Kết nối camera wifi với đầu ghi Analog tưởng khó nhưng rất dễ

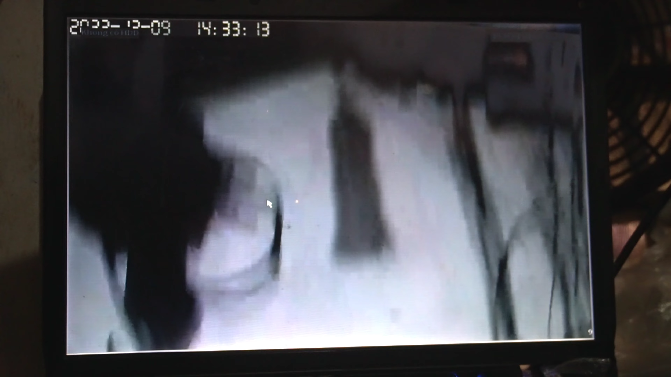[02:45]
Đây là cái hình ảnh trực tiếp từ cái camera Wi-Fi IOC cũ Cam này là cái cam cổ rồi nha các bạn Mà muốn kết nối với đầu ghi thì
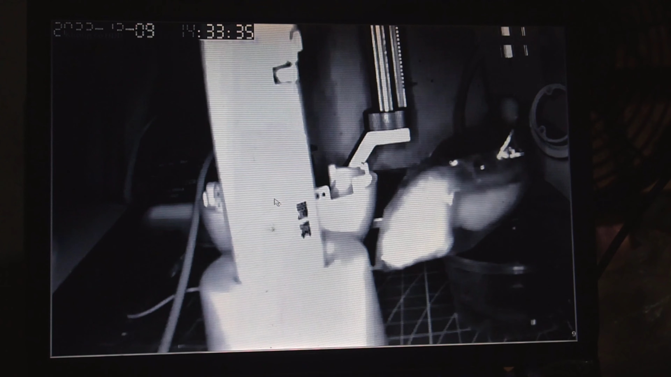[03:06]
diện nữa đó chính là chức năng Có thể ép được các camera IP vào đây Có độ phân giải là 1080
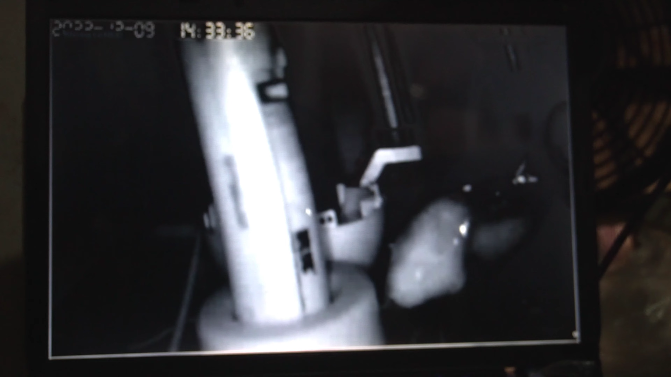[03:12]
hoặc là 20 trở nên Đều có thể ép được vào đấy Tức là chúng ta sẽ kết
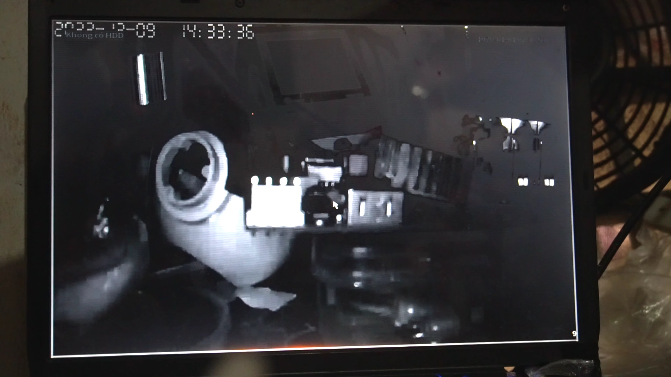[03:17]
nối cái camera Wi-Fi IOC hoặc những cái camera khác của các hãng khác Để kết nối với
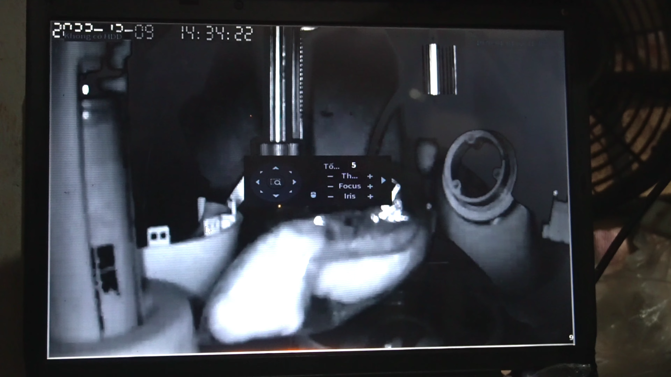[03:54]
Để kết nối được cái camera Wi-Fi IOC này Thì các bạn cần cài đặt cái app của nó trước và
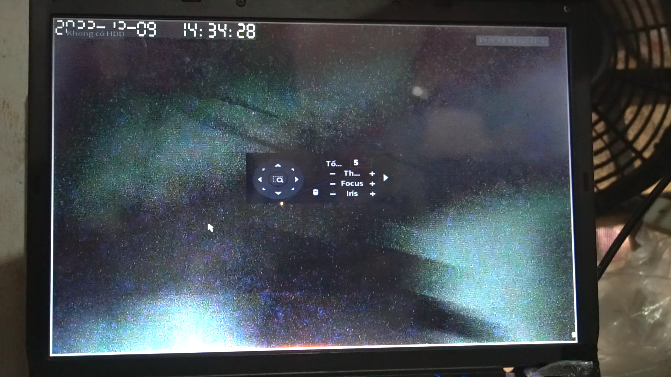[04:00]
sử dụng bình thường Sau đó là các bạn sẽ cắm cái kết nối Internet vào cái đầu ghi Dahua đó